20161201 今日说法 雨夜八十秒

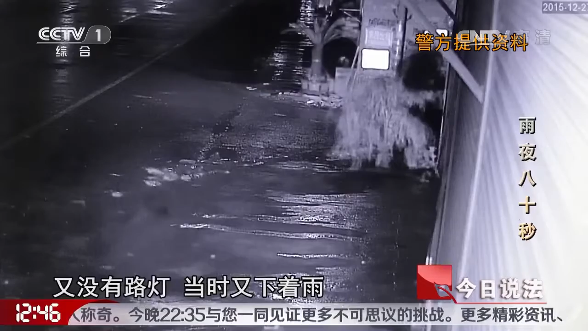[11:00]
虽然他这个监控视线不是很好然后又没有路灯但是又下着影效果不是很好但是呢切切实实对我们这个破案带来了很大的帮助